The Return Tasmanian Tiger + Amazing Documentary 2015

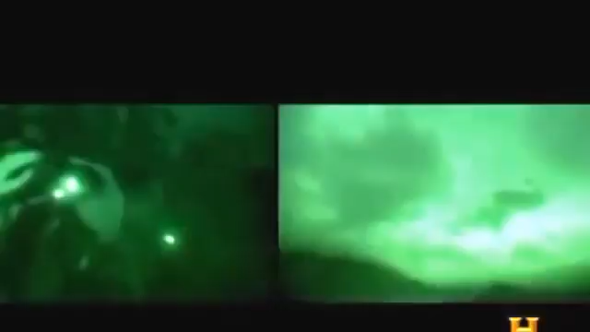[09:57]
At night time, we're actually carrying spotlights as well, so we'll be trying to camp in areas which are close to open plains so that we can sweep a whole broad plain in the one go.
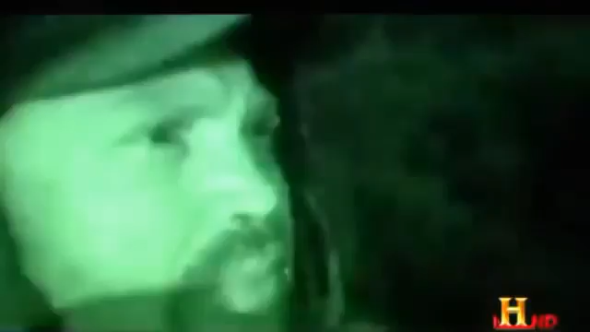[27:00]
The team camouflages itself to observe the location.
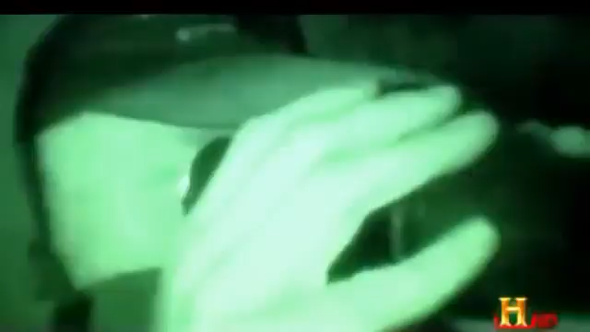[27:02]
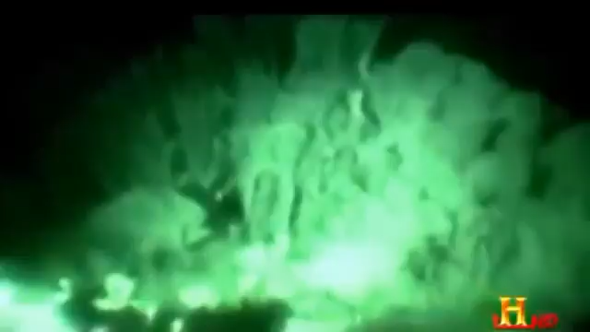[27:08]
It's a very windy, rainy night.
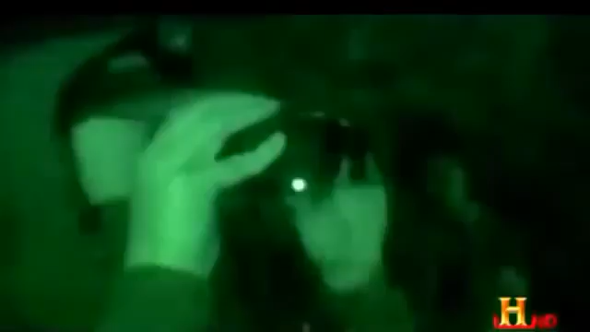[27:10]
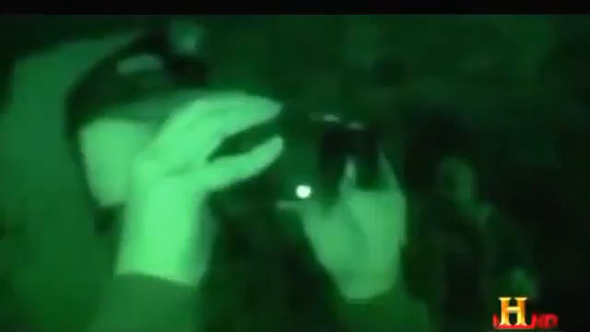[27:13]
It's very hard to distinguish what's what.
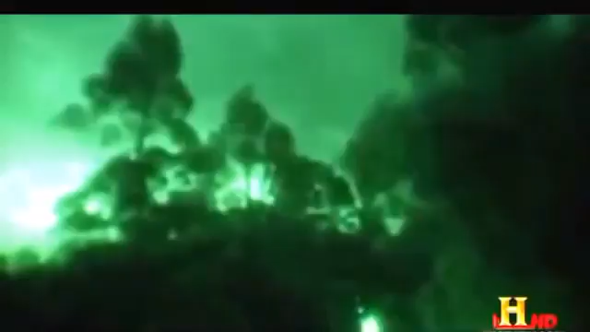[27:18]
Nelson shifts to the thermal vision camera to pick up heat signatures.
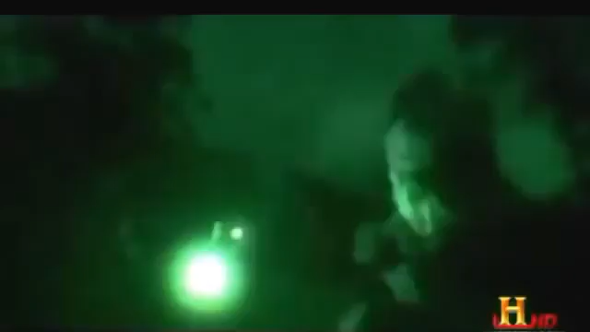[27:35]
Spotlight it. Bit of heat coming off something over there.
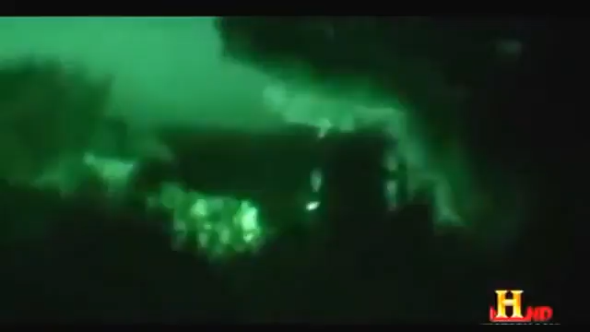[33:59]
They are closing in on what appears to be the perfect tiger prey.
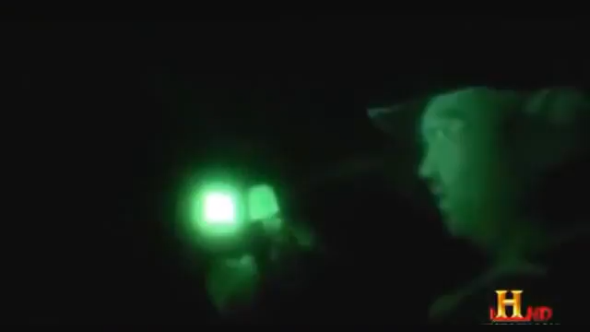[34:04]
Yeah, it's very obvious. Yeah, shape. Heat signature.
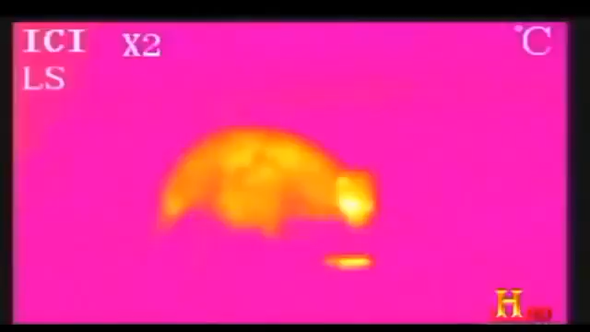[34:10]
The paddy melon, a small kangaroo-like animal.